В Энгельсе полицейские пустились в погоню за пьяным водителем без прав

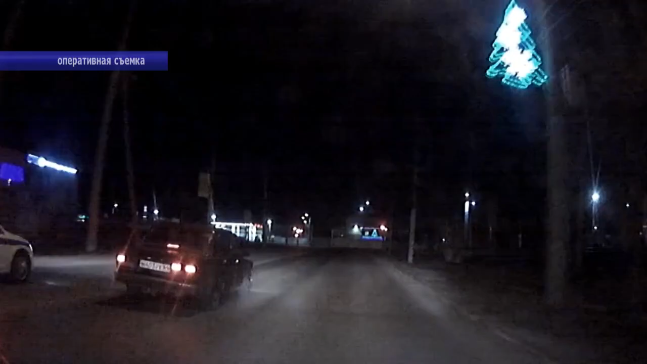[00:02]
Злоумышленник решил проверить возможности своего авто. Вазовская «семерка» с существенным превышением допустимой скорости пыталась оторваться сразу от нескольких экипажей ДПС.
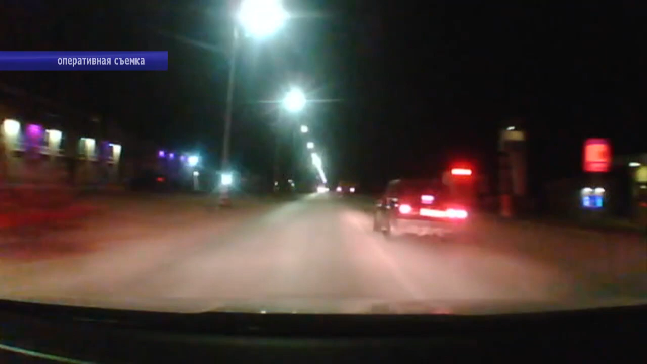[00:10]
И только благодаря профессионализму инспекторов, вынудивших правонарушителя свернуть из спального района на менее оживленную проселочную дорогу, возможных трагических последствий от пьяной езды удалось избежать.